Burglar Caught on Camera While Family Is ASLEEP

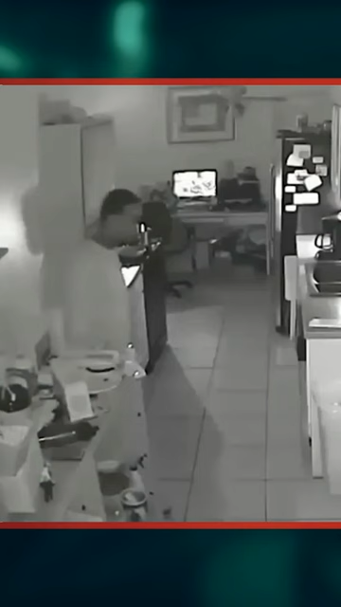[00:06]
Brazen and unafraid, an alleged burglar walks through the kitchen area of a home where people are sleeping.
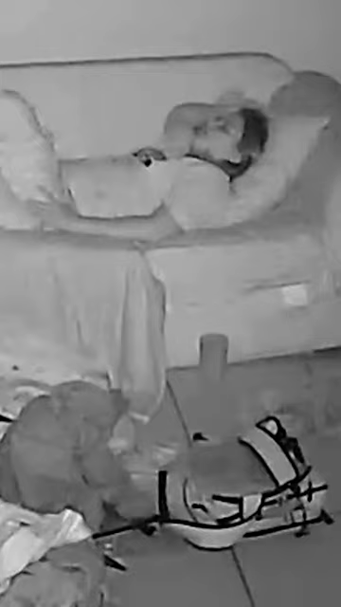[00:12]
Not only could they wake up at any moment,
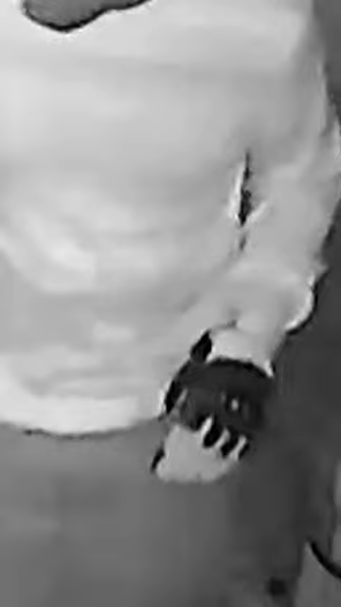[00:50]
That's why there were no fingerprints, because he touched just about everything in the house. We'll see. . . . . . .